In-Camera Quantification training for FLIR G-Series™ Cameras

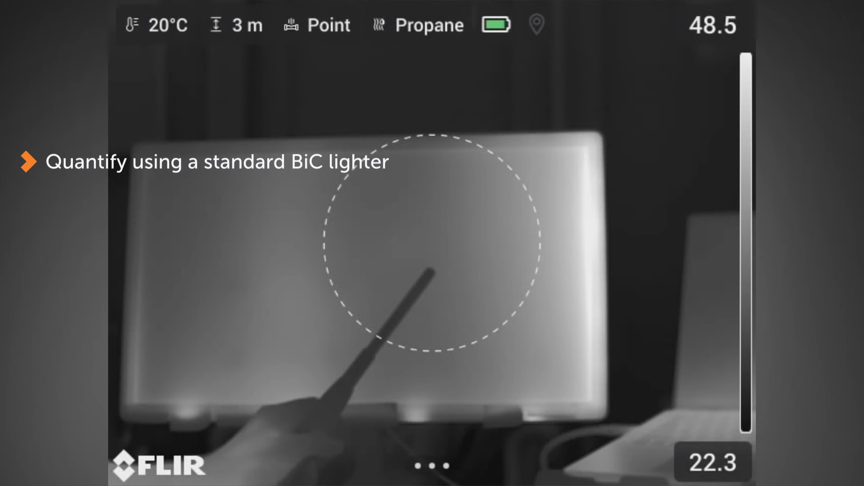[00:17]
Today we're going to quantify using a standard disposable BIC lighter and be able to use the QOGI in-camera feature from a FLIR GX320,
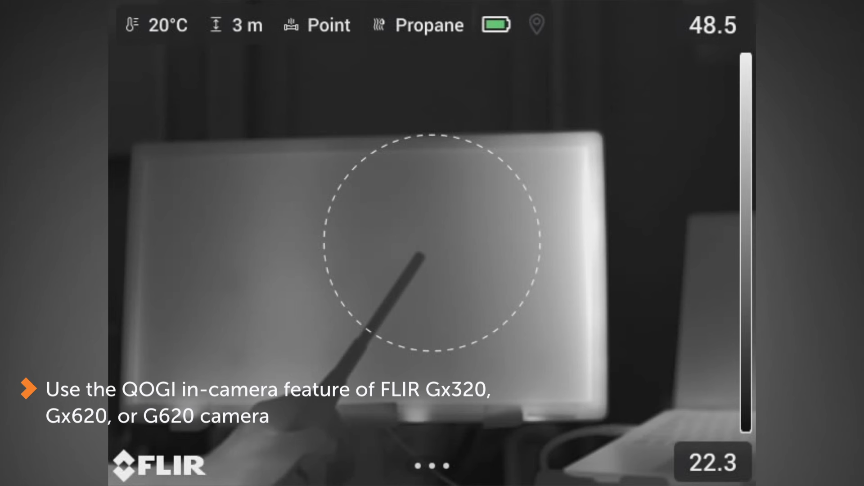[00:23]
GX620, or G620 camera. The first thing you need to do is choose the quantification mode.
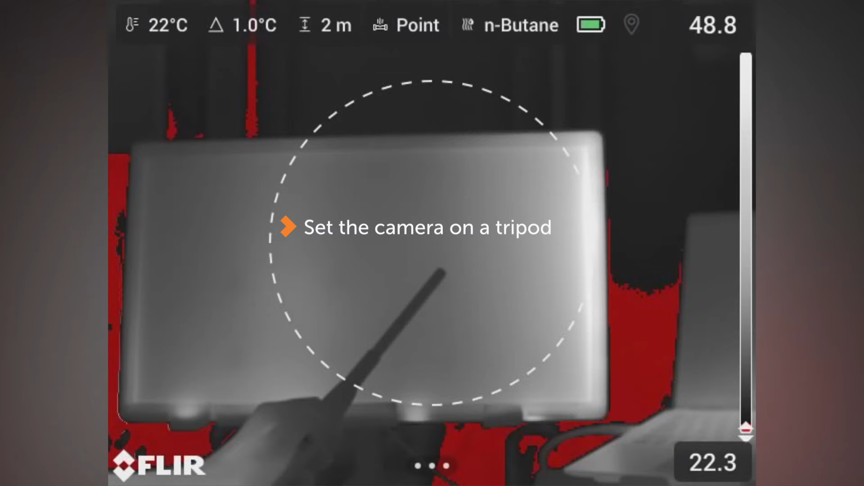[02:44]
where you can touch the arrow or simply push the save button on the camera. Here it'll tell you to be steady with the camera on a tripod.
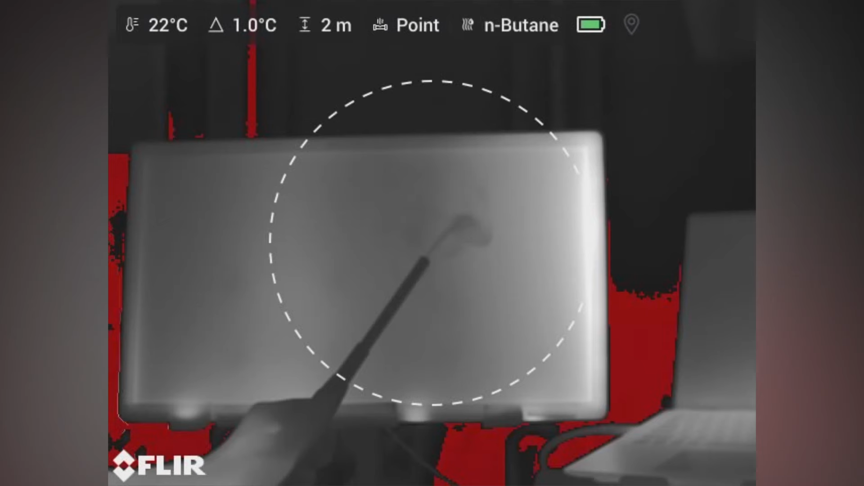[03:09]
Now the quantification is starting and you can see the plume begin to be colorized as it moves throughout the quantification ring from inside the ring
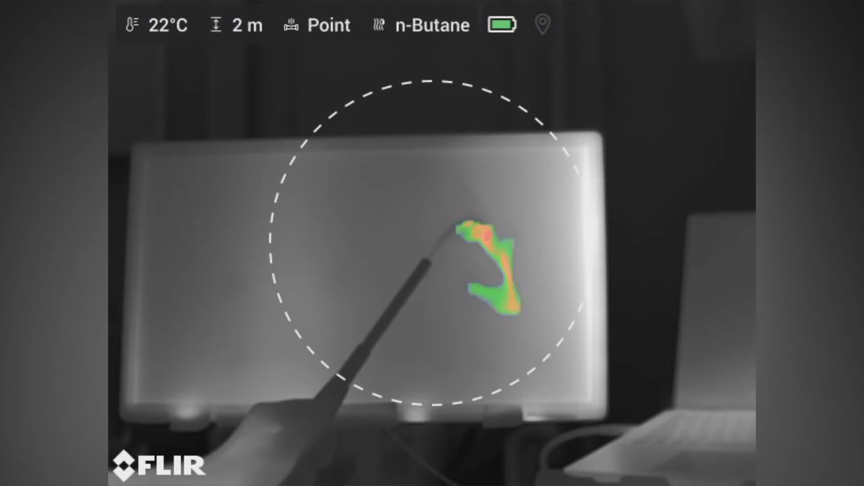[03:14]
the outside of the ring where we're quantifying the emission.
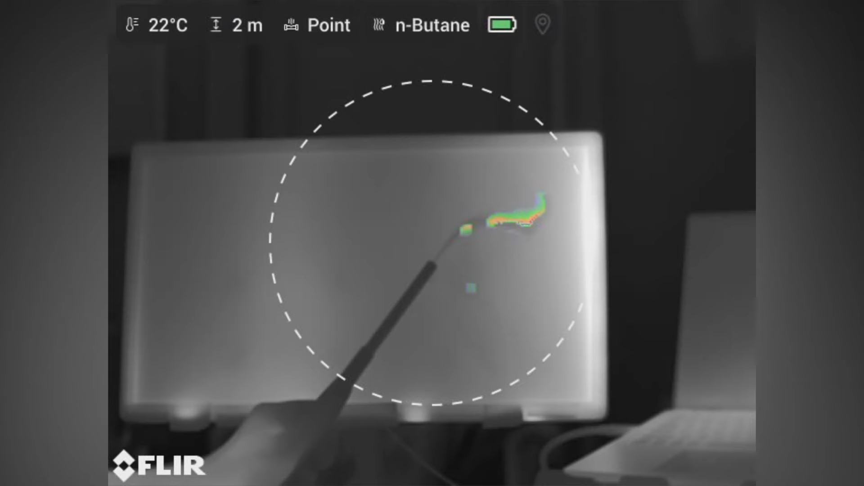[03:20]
In this case it'll take about 10 seconds to actually quantify and when you're done it'll say documenting show you a quick visual image of this and then you'll have the option to view your summary.